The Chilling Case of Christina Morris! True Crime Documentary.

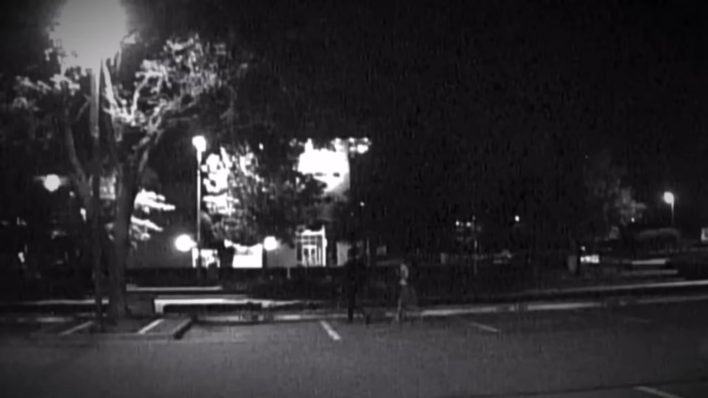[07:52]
The parking garage's security camera footage revealed Christina and Enrique entering
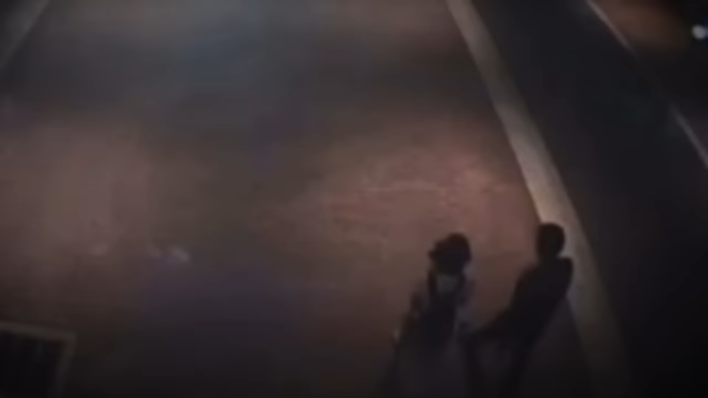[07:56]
together at 3.55am on August 30th.
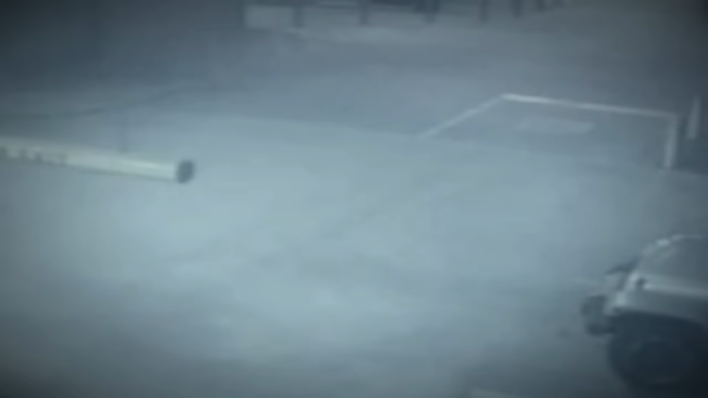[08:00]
However, just two minutes later, Enrique's car was seen backing out from its parking space, leaving the garage at 3.58am.
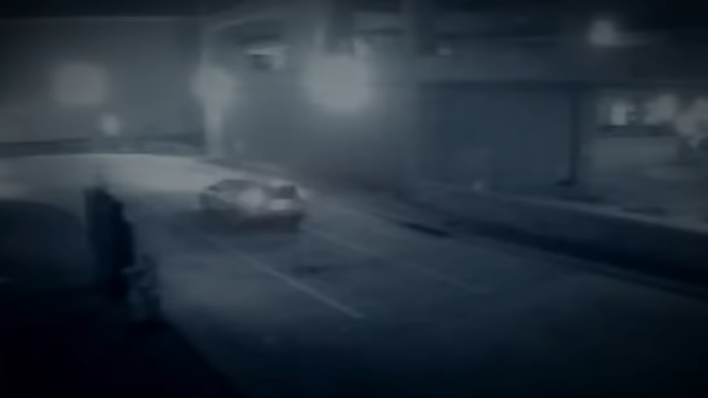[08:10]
Unfortunately, the footage did not capture Christina or her car departing from the parking garage.
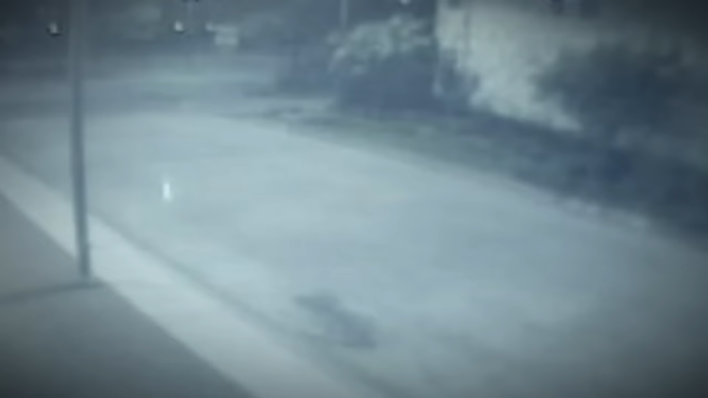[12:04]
The recorded footage indicated that a solitary car departed from the parking garage a few minutes later,
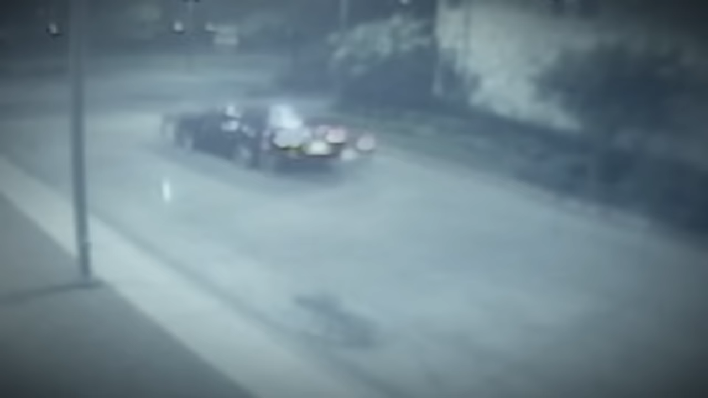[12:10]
and no other individual was observed leaving during the subsequent 20 or 30 minutes.